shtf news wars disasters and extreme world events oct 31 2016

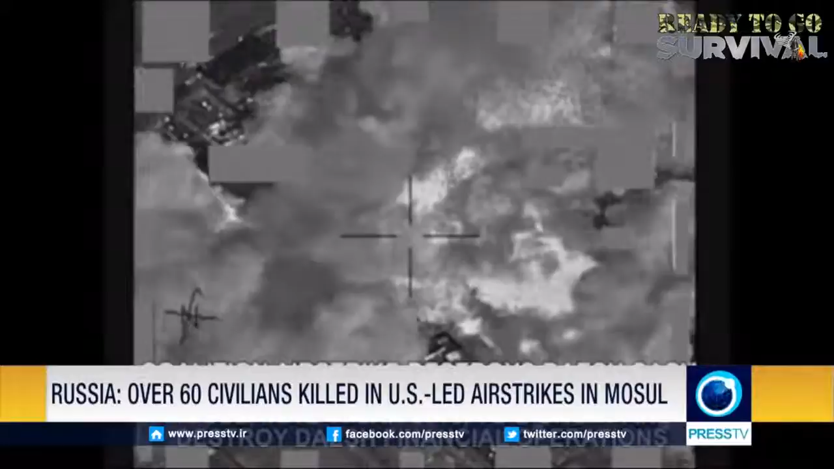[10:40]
and airstrikes targeted residential areas in several cities near Mosul over the weekend.